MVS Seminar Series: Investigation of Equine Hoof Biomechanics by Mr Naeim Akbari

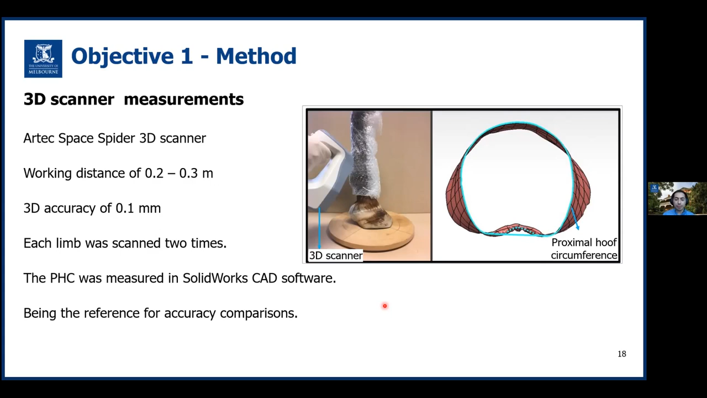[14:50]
The scanning procedure took less than 10 minutes for each limb and similar to photogrammetry. The point clouds of the scanned surfaces were imported as SOLIDWORKS to measure the PHC. The 3D scanner method was considered to be the reference for accuracy comparisons.